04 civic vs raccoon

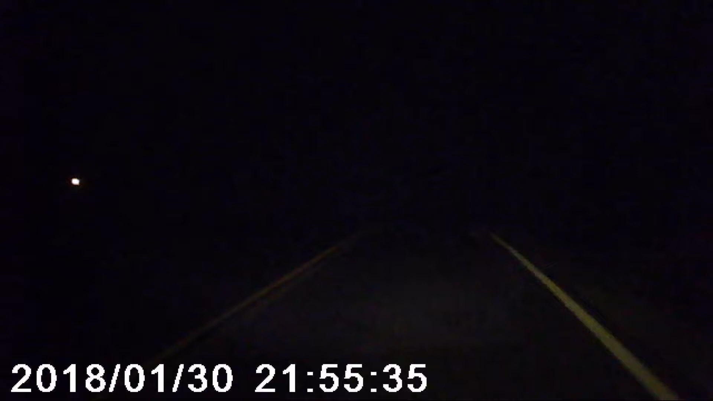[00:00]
Dead animal on the road, top of the hill, didn't want to run over it with my tires. The bones would go on your tires, cause you have a flat tire. So I try not to run over dead animals, or any animal. I had blanks on the nose. Huh? I said I had blanks on the nose.